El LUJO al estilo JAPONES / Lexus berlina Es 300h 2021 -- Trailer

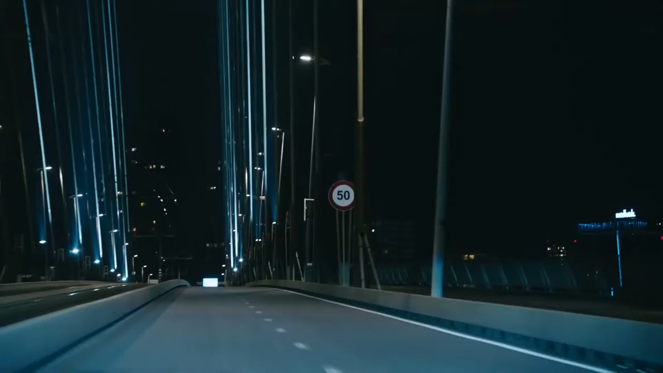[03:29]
And there's a system that detects road signs and displays them in the multi-information display.